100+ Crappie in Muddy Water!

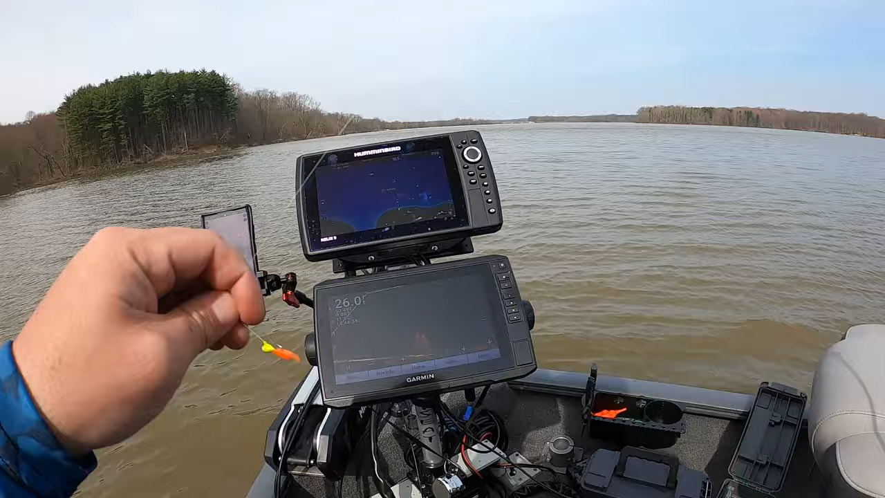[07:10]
Here's another one, guys. That was a bluegill. The old blue deenie came out of nowhere. Bluegill are easier to spot because they're more round on the screen. Sometimes, though, when they're real active, it's hard to tell. At least for me. Short strikes.